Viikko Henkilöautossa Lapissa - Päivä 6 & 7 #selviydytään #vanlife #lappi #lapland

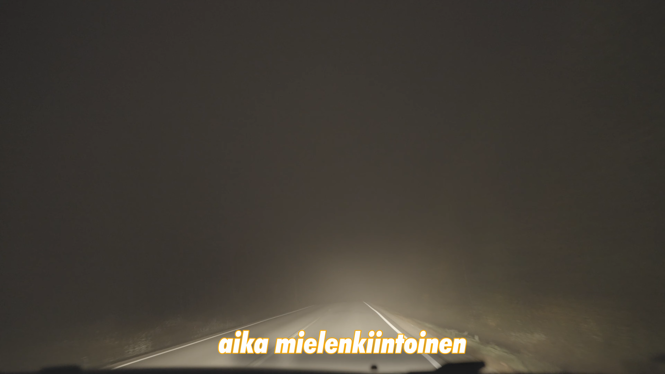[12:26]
Tiedätkö niitä elokuvia, kun yhtäkkiä tuosta sumun läpi juoksee joku semmoinen?